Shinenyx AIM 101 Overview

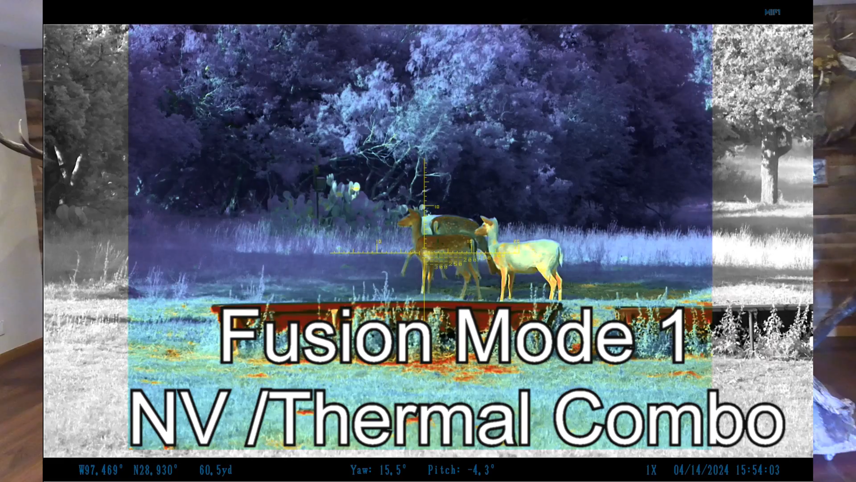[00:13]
This means that you have the best of both worlds for night hunting in one incredible, easy to use and compact package.
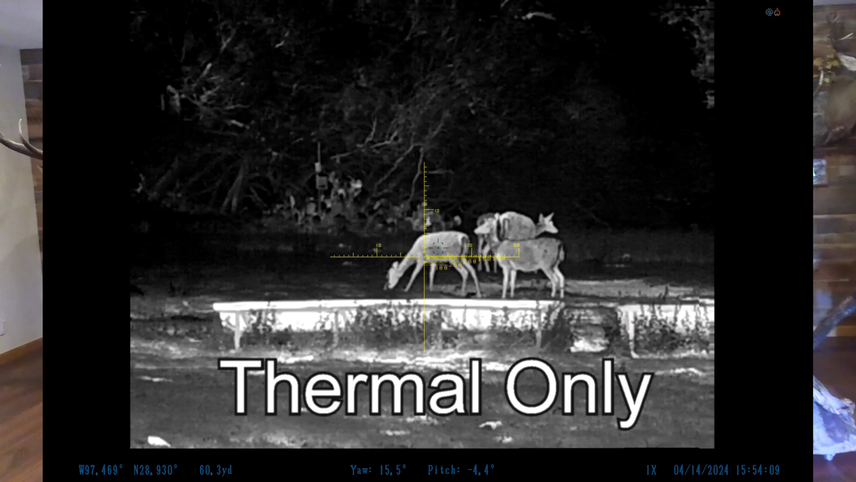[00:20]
Plus, it also works in the daytime as well. We call this a Fusion Scope, as this scope has the capability of showing you the thermal heat signature of animals, while also showing you that image in night vision simultaneously.
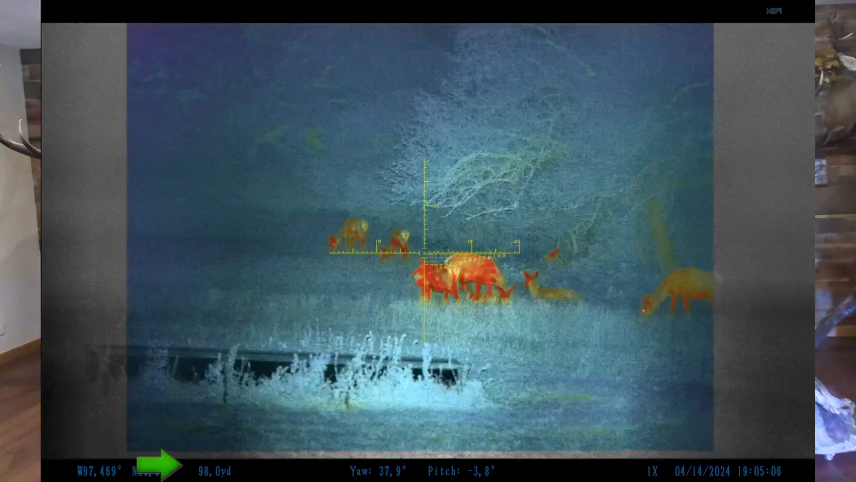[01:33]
the laser range finder pulses on every three seconds and gives you a constant readout on the range of your target.
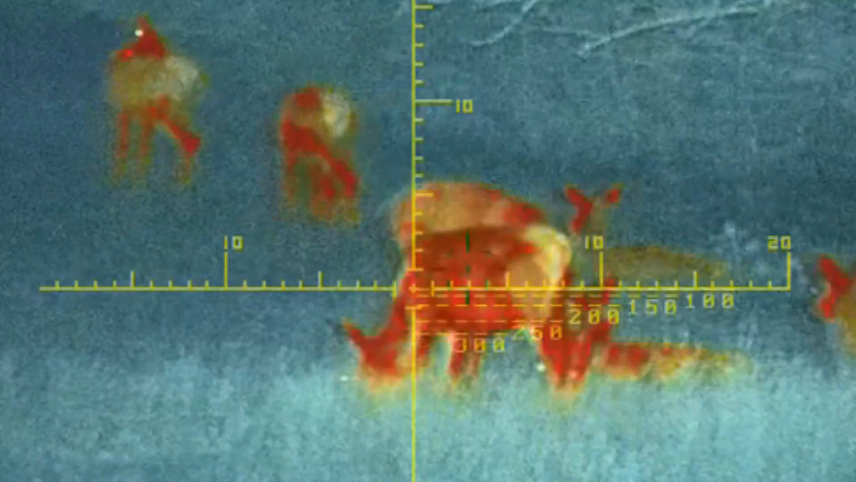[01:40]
The scope also has drop compensation marks to help you aim correctly, no matter what the range is. Another awesome feature not seen on other scopes is the red highlight feature. When this is turned on and you're either in straight night vision or straight thermal mode,
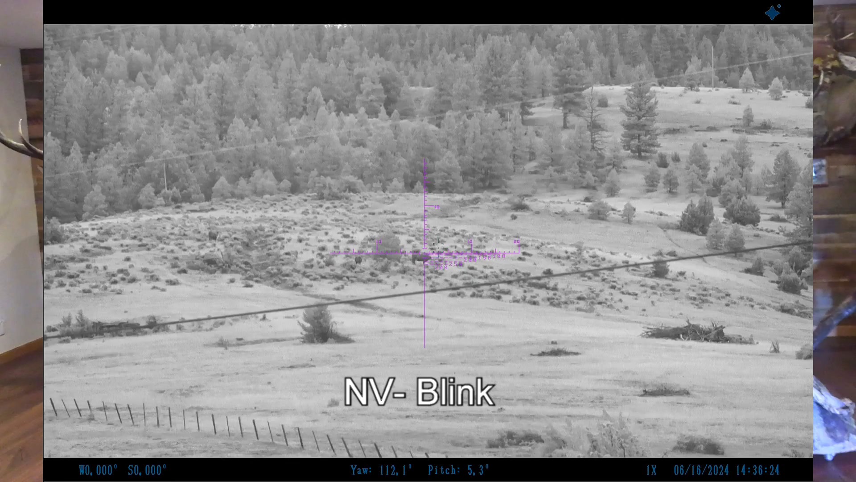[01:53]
the scope will place a red highlight around any objects that are emitting enough heat to be living.
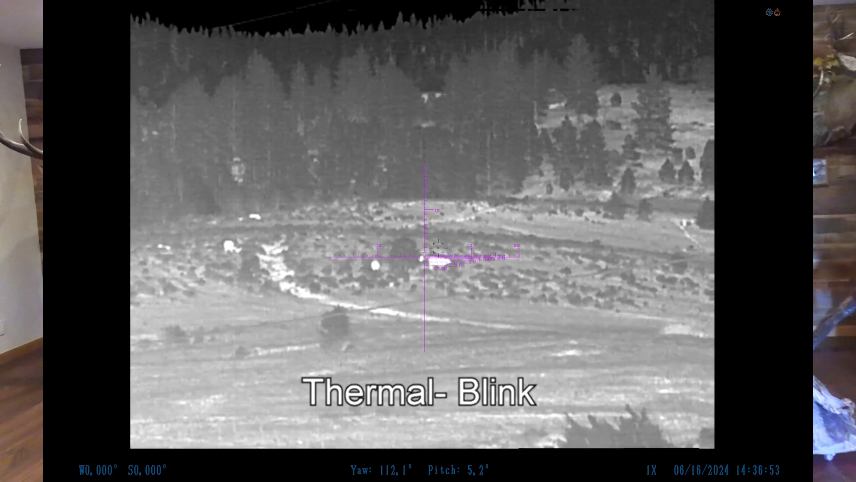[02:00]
You know, this really helps you be able to pick out living objects easily, even at great distances. You can turn this feature to pulse so it basically blinks a red light around the living objects,
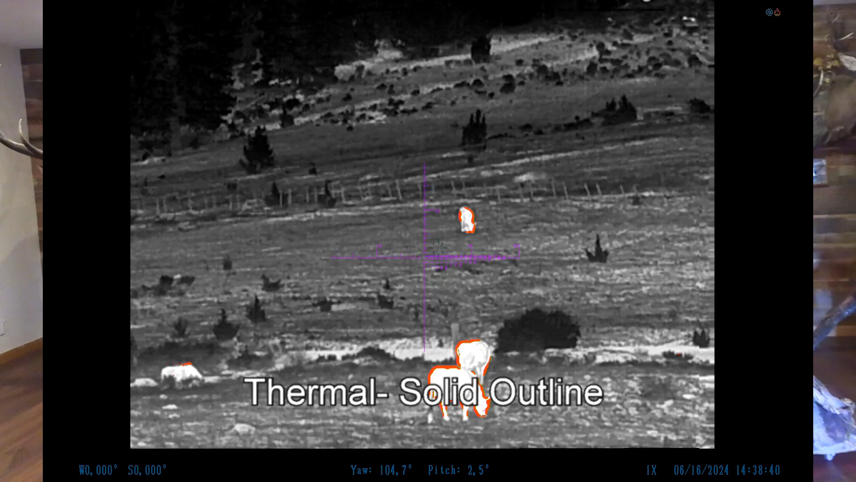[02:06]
or you can leave it solid.
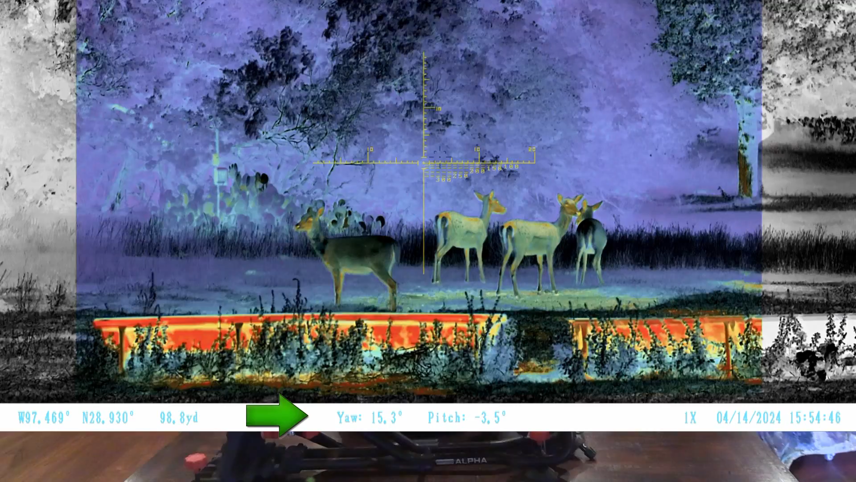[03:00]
and also a compass and a GPS all included. The Aim101 has a giant 2.1 inch viewfinder and a resolution of 1920x1200,
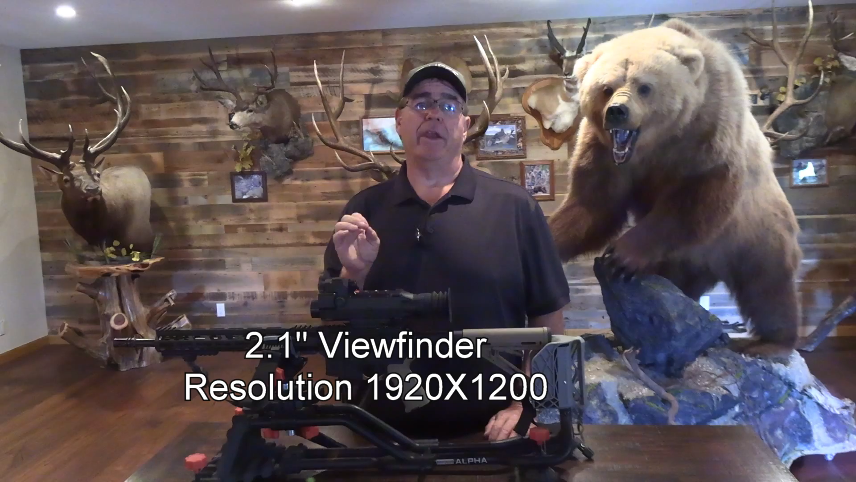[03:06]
so the images are super clear and very easy to see.
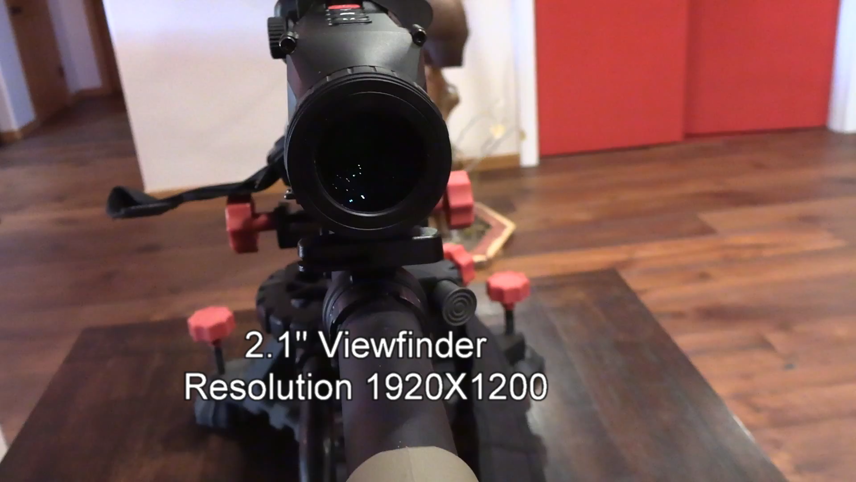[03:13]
You know, there's nothing worse than having a posted stamp size viewfinder on a digital optic out in the field.
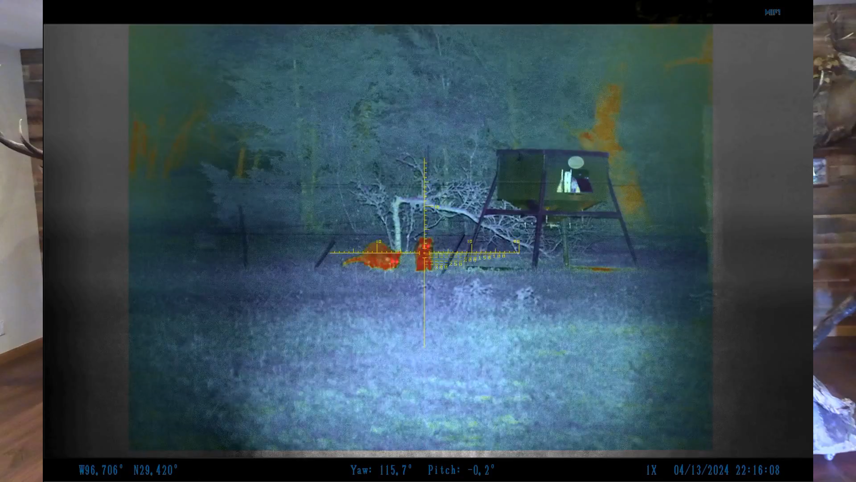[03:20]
It's just amazing how well you can see with this scope, no matter how dark it gets. But unlike other night hunting optics, the Aim101 can also be used just as well in the daylight. Even in the daytime, you can see your target clearly and also see that heat signature,
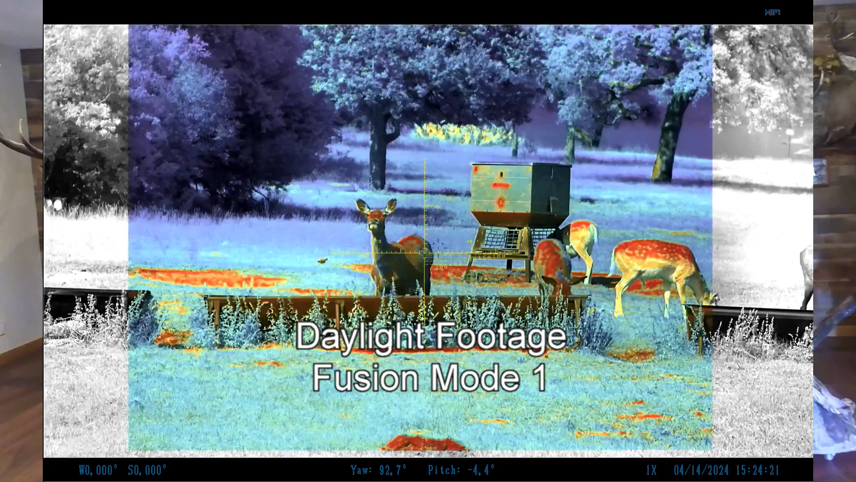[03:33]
so you don't need to have a night gun and a day gun any longer. However, the Aim101 works any time, day or night.